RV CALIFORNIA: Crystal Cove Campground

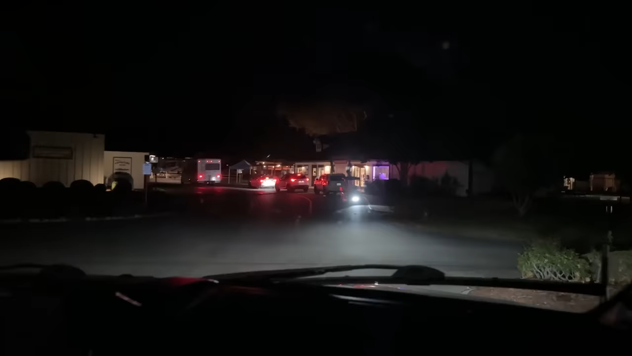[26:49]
It is real busy. I suppose it's busy because... It's only a quarter to six.